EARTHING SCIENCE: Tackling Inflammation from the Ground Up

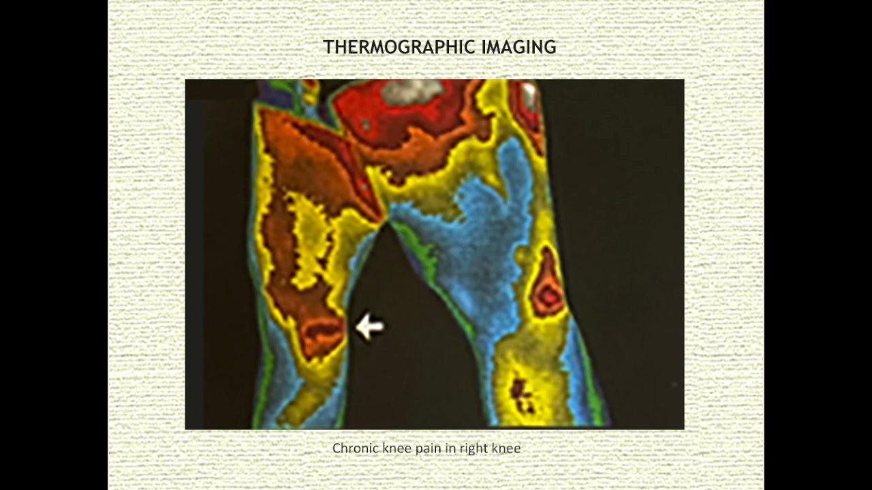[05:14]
The border of the inflammation appears yellow. Blue and green are cooler temperatures that reflect normal body tissue. The graphics you are looking at are thermographic images from a 33-year-old woman who sustained a right knee injury during gymnastics when she was 15 years old.